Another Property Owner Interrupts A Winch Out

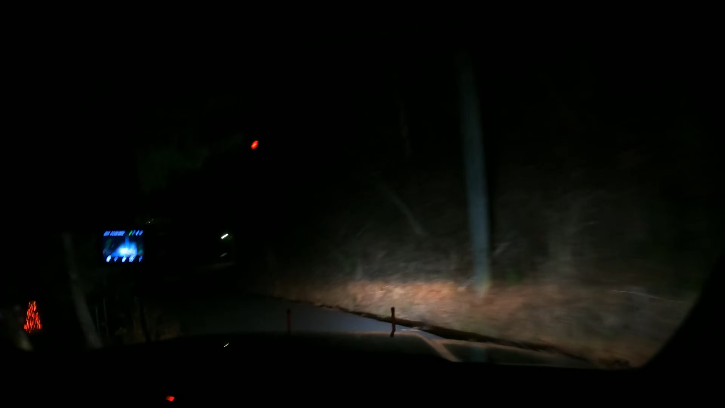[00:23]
These guys probably think they're being mauled by animals when we get out. But somebody's in the ditch. Actually, he said his wife was in the ditch, but I'm guessing he's with her.
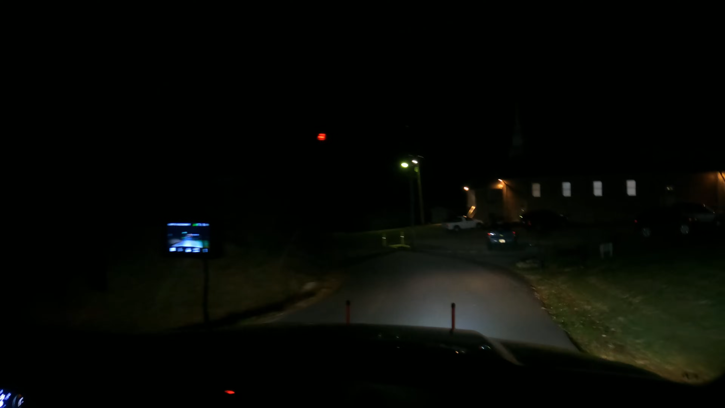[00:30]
See, he's going to blame it on her. Yeah. Maybe she did drive into the ditch. In 1,000 feet, your destination will be on the right. On the ratio, do you think we've winched out more men or more women? I would say more men, for sure. I think you're right. Here's Loop. Your destination is on the right. It's Loop. Oh, goodness. Yeah, she's in the ditch.
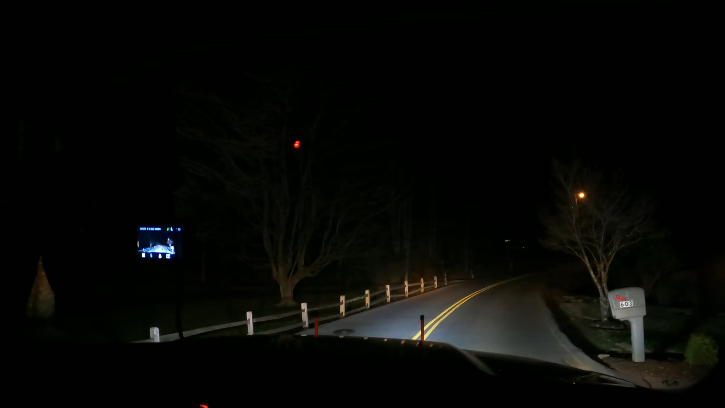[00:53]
All I saw was the top of the vehicle as we came around the corner. This is a frequented spot. Mm-hmm.
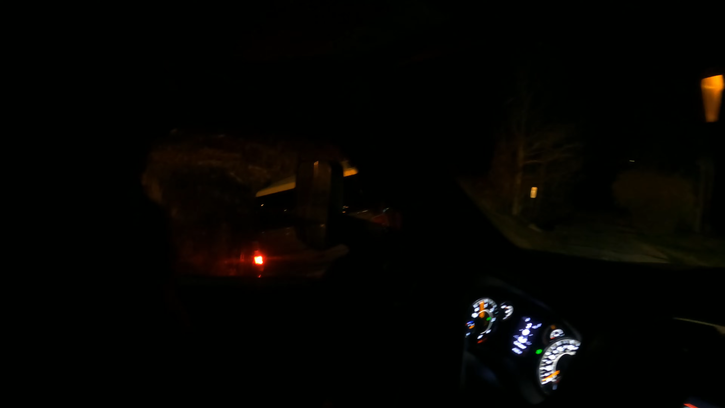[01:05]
Yeah, this one's always fun, too, because the road's super narrow.
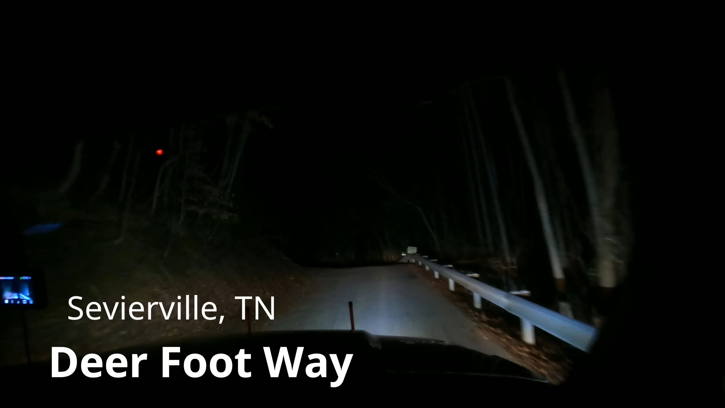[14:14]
Figure out what in the world is going on. Of course, this is a big switchback. It can't be where it can get to on this your side. Destination, guaranteed on. Plus, I'm not driving across that. He's over here to the right somewhere, guys, but as you can see, right is not an option. I think we have to go down this next little road. Probably. He sent a picture. So when he called, he said it was a Honda Odyssey.
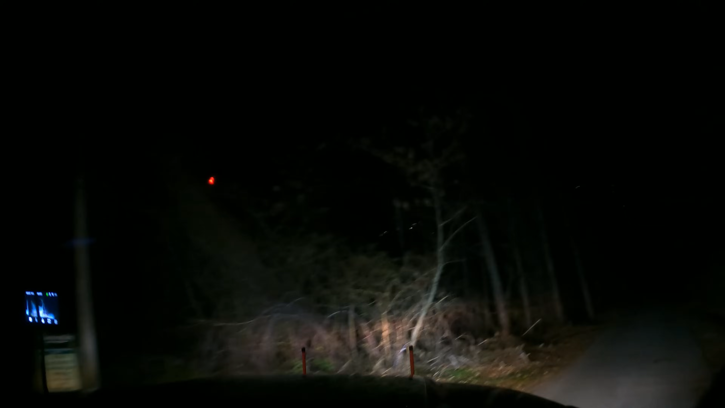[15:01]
Good thing we're not twin axles. Guess. We would fall off into oblivion. Never to be heard from again. This is going to require me going back to the main road and backing up all. Yeah, you're going to have to hit reverse the whole way. Oh, there's a good route. Yeah, then okay, the numbers go down. I think it's this. It should be right here. I see headlights. Oh, goodness. Well, there's the Honda Odyssey.